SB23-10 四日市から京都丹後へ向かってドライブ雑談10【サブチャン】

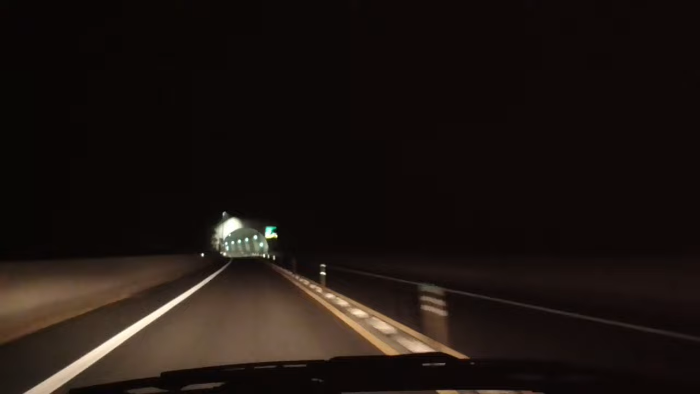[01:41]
大石山トンネル、結局トンネル入っちゃうわ。ごめん。
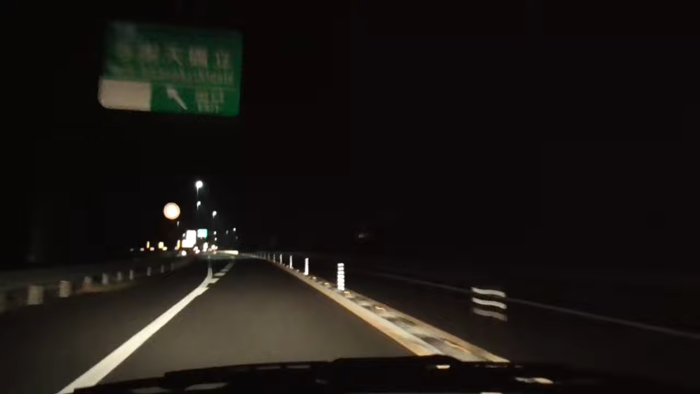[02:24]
いいね、まだ先行けるね、これ。めっちゃ新しい道ですね。めっちゃ新しい感ありますもんね。で、野田川、佐野町に入ったよ。